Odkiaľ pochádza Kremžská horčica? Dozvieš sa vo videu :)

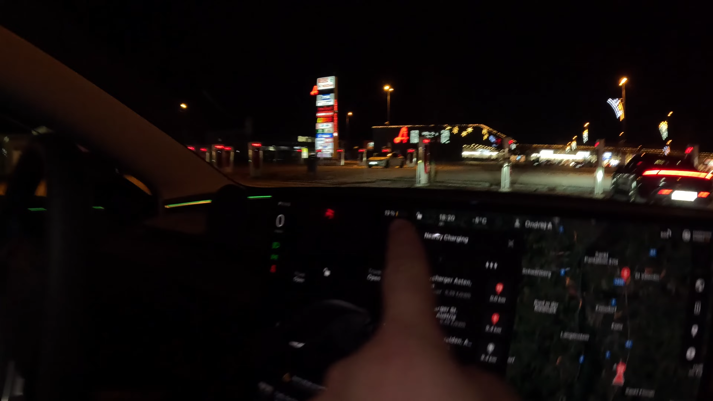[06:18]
Krémskej horčice. A máme 13% dojazd. Sme na nabíjačkách na Tesli, kde je koľko? 29. Voľných. Čiže 31. Takže supercharger, ideme sa dámy pozrieť.